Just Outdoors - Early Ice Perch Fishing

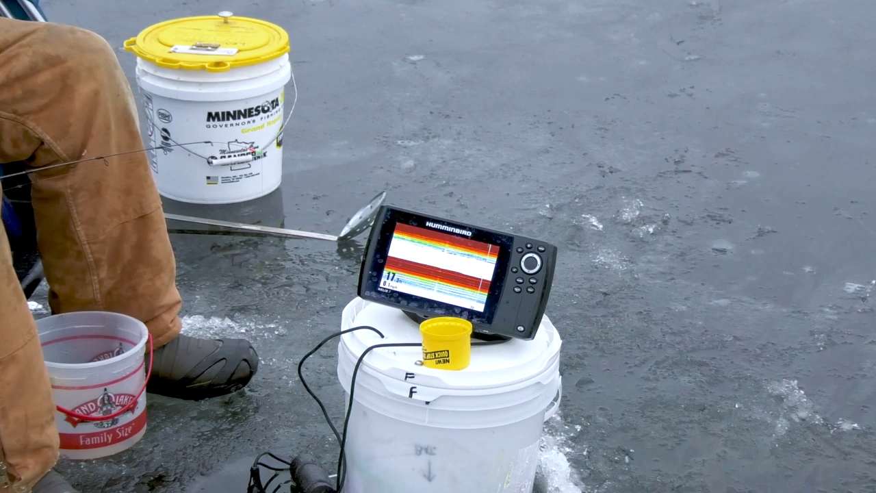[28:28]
sonar where you got the going around now this
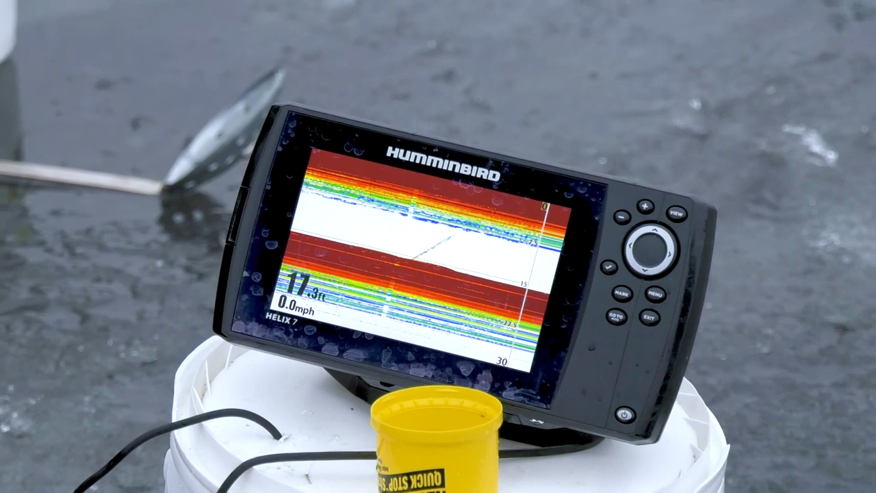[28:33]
On screen: speed 0.0 mph
it's I can explain it as it's happening here now okay why don't you demonstrate with your lure what you're really using first okay today so far I've been using
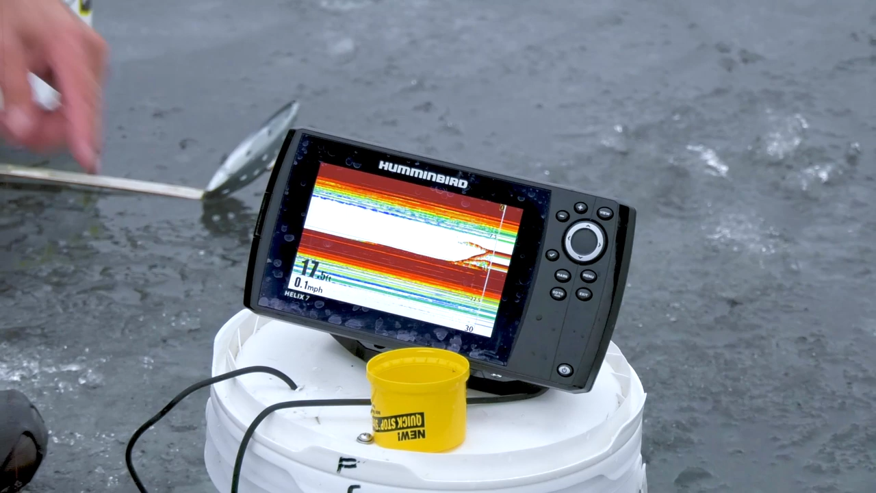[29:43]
On screen: speed 0.1 mph
see my and where's the fish you're talking about is that that red line he came up from the bottom yeah oh right here and this this is fish right yeah I'll explain I'll get this guy up here oh yeah that's cut we call a catch and release the easy way okay my minnow is good enough okay let's zero in here again okay this actually the bottom is just a hair below the red line here there's a sliver of light there there's actually fish
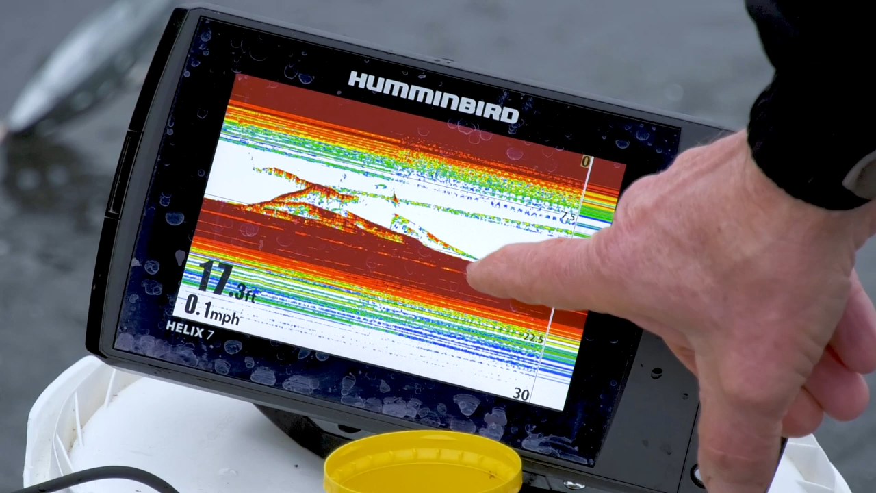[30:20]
On screen: depth 17.3 ft, speed 0.1 mph
about a foot covering up the bottom here oh okay I'll drop it down slower this time and you'll be able to this line right here is the bottom yeah that that real sliver there yes and those are fish these
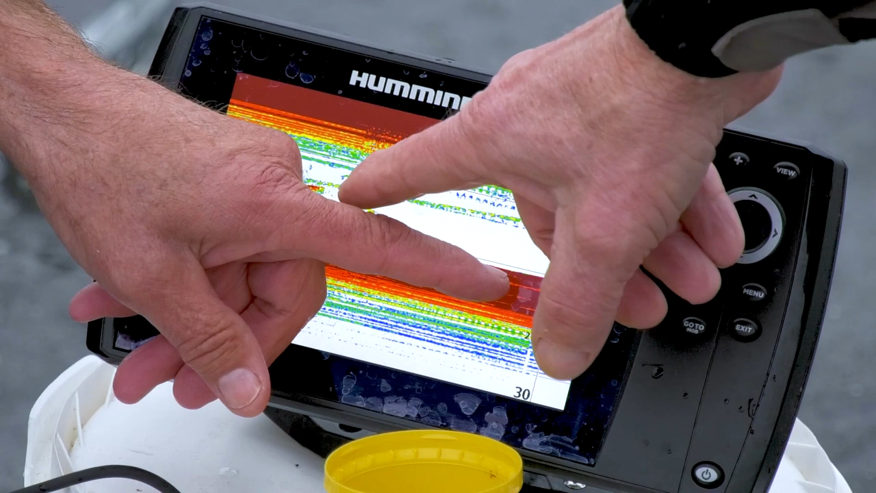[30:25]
are yeah these are fish covering it up there you can't even see the bottom okay now here comes my I'll go slower this time okay right there's my jig I'll move it up and down a little bit right there here comes a fish up from the bottom already he's
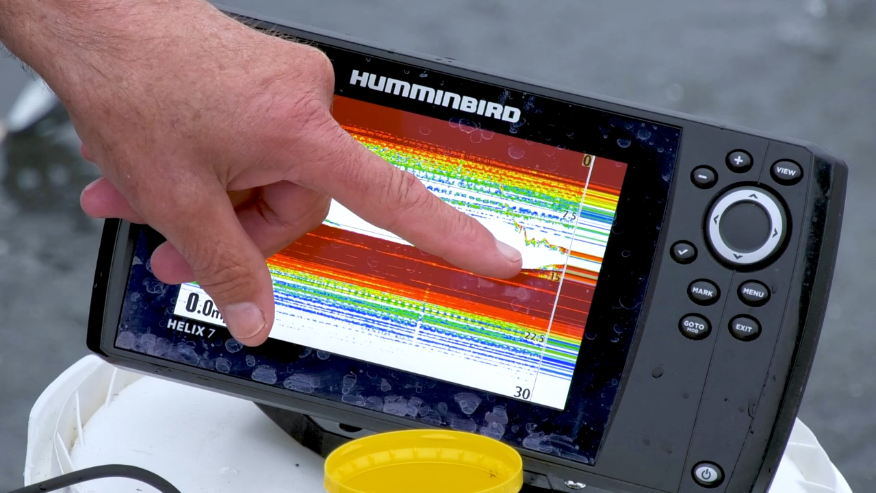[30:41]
coming way up way up yeah you don't have it there there we no yeah and he came up and grabbed that he came up to about the 10 10 foot down about halfway almost halfway now that's a bigger fish no no this one might look bigger in the water they always uh they
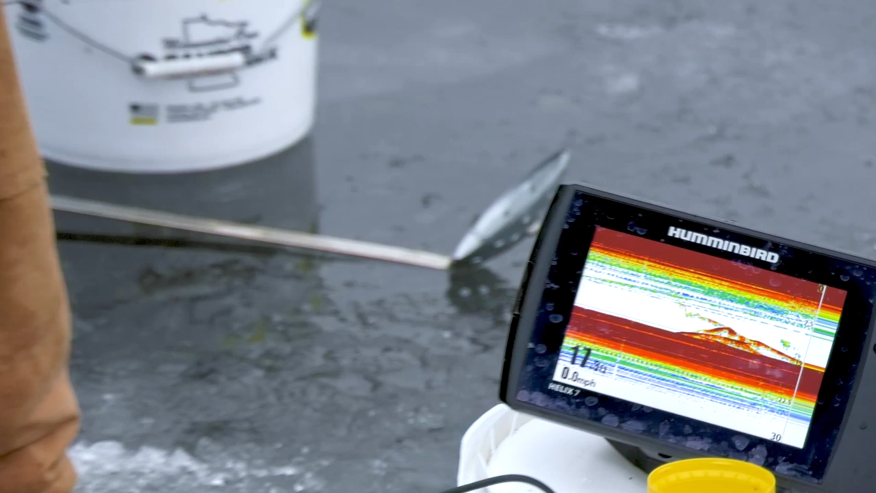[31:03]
always shrink a little bit all right well we'll use that same minnow that a couple more times sure we'll pin that down a little bit now all these marks that's actually history because
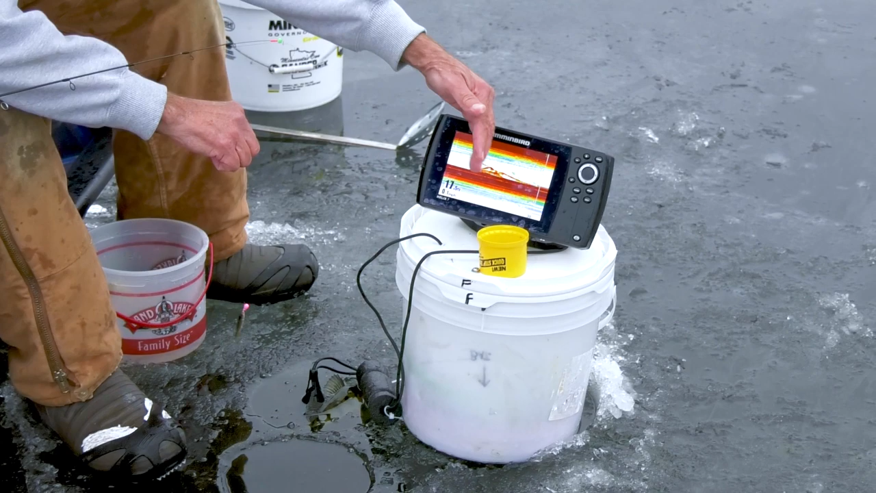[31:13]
it's scrolling yes and that's actually the fish going back down to the bottom and a couple other ones heading
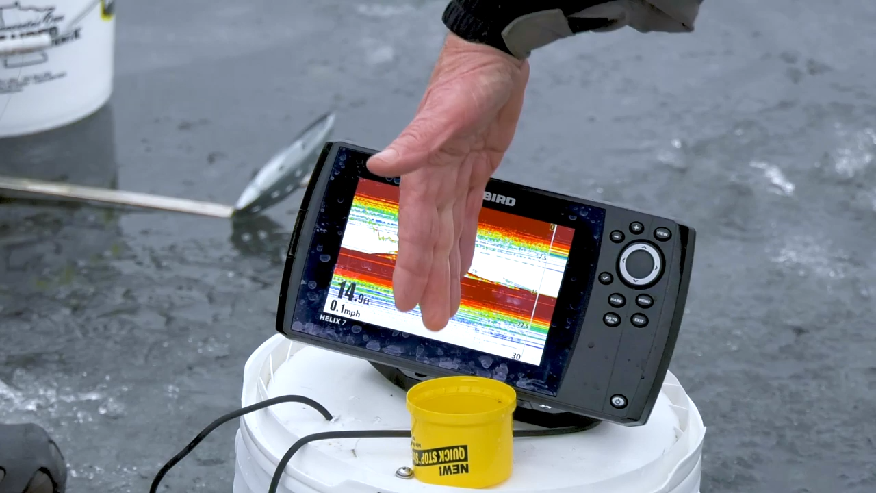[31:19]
On screen: depth 14.9 ft, speed 0.1 mph
back here over yeah in time yeah in time is right there on this mark right
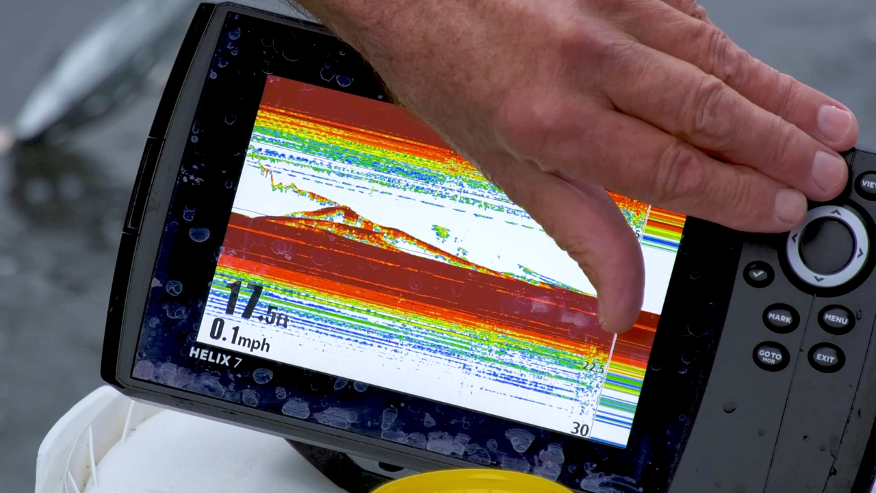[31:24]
On screen: depth 17.5 ft, speed 0.1 mph
there that's just this much that's live right there okay everything else is history I'll try it again and I'll get it down about halfway okay there it comes now out of the clutter on top see that line right there that red mark that's the lure
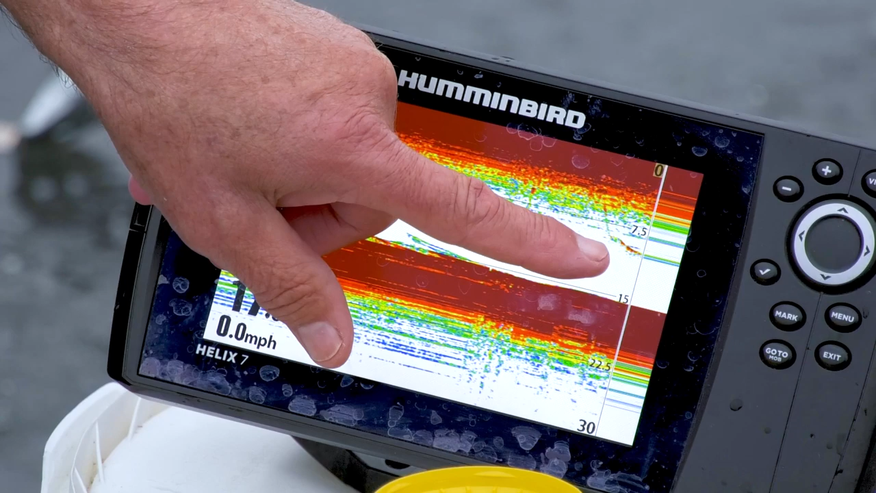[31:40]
On screen: speed 0.0 mph
now pretty soon you'll see some fish come up there's one coming up he's a little farther away there he's coming into view
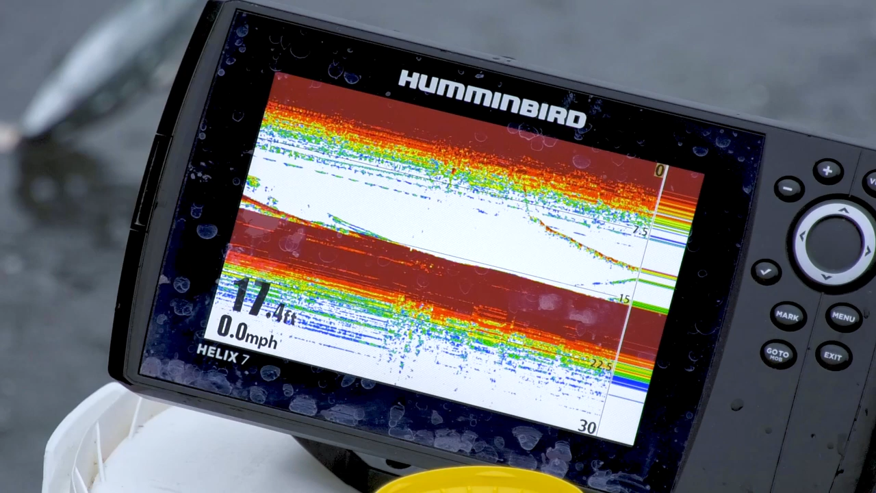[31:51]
On screen: speed 0.0 mph
see if he will grab it there he grabbed it my line just yeah it's it's almost as much fishing as watching the graph it's that fun this is a little nicer one that's a little nicer one there yeah